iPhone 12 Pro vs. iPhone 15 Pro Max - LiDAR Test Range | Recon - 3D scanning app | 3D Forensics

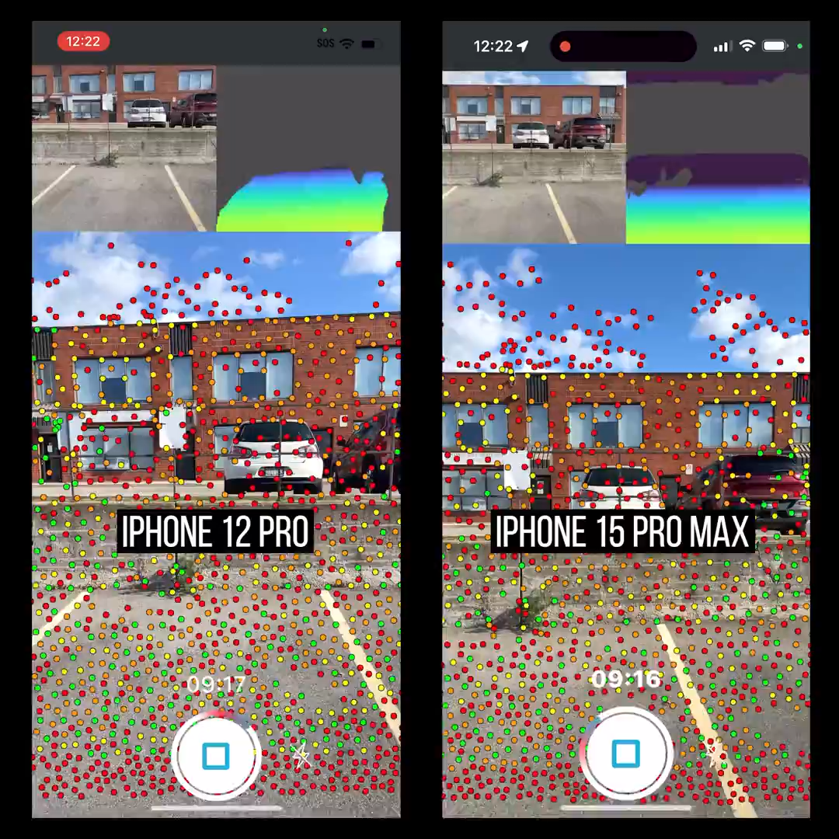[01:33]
and let me go just a tiny bit closer now you can see okay there we go so let me back off a bit yeah there's definitely more on the iPhone 15 let me just keep backing up let me back up okay on the 15 it drops off completely right about here and I got nothing on the 12 so let me take a few steps forward one okay I start to see a little bit nothing on the 12 two three paces okay I definitely get something on the 15 nothing on the 12 four paces okay so four paces is about it's going to be about a three meter three and a half meter difference between the two
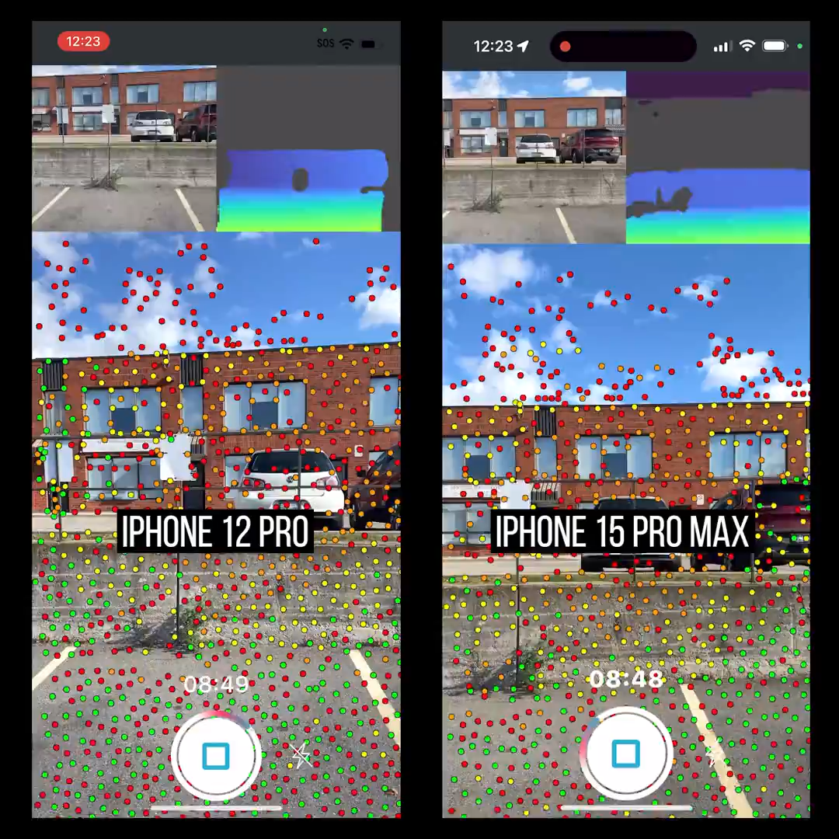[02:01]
is what I'm seeing right now so this is just a quick and dirty test but there's going to be more to follow here we'll see you next time you